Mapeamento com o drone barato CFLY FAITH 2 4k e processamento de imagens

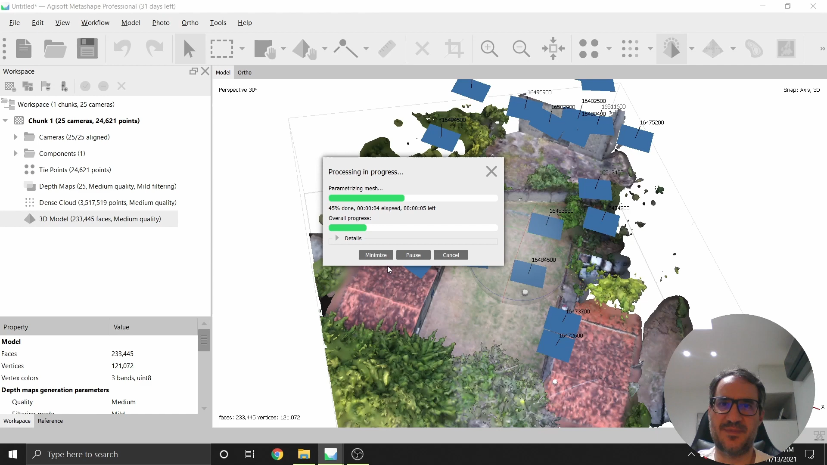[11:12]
percebe que ele já adiciona as fotos, né,
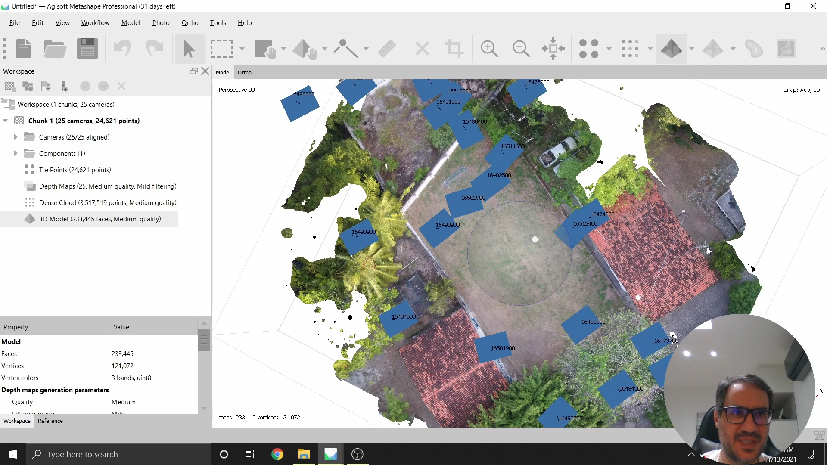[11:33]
é a antena, você vê vários detalhes,
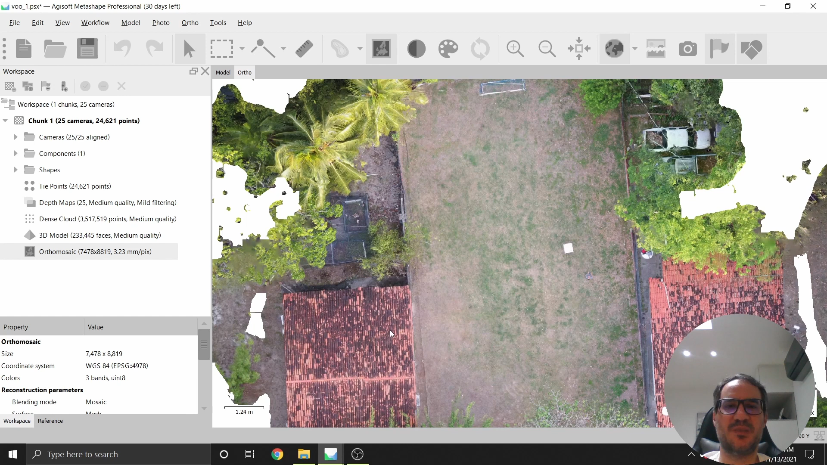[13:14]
pode-se dizer que é sub-300, né, 300 dólares, ou seja, dá para você fazer algum trabalho, floramento, coisas menores, né,
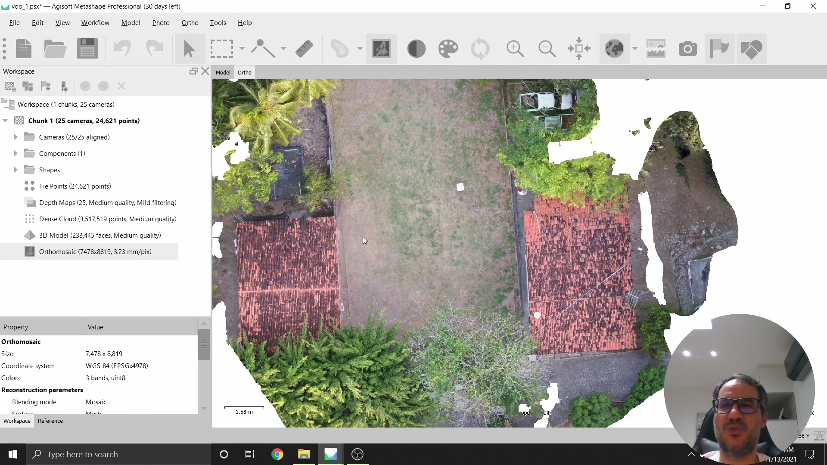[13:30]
a branca aqui a gente não usou nenhum critério, né, não fez o recobrimento, não tem ponto de controle, mas ele gerou, a meu ver, um produto razoável,
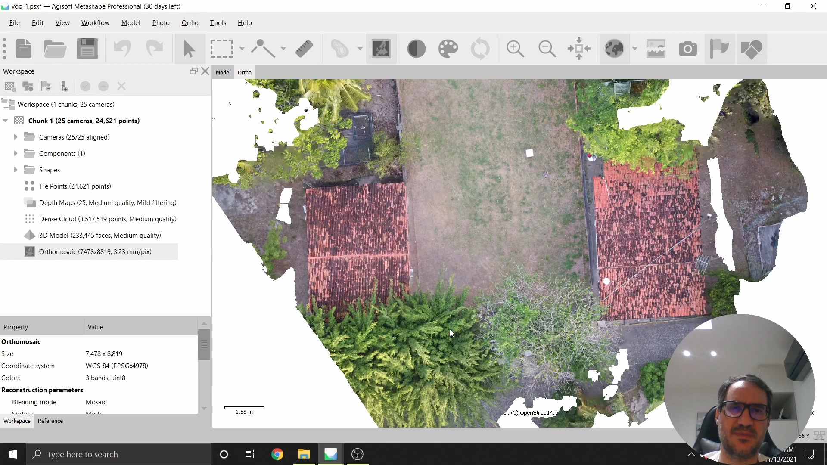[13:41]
beleza, pessoal, esse aí é o processamento do primeiro voo aí, né, sem critério nenhum,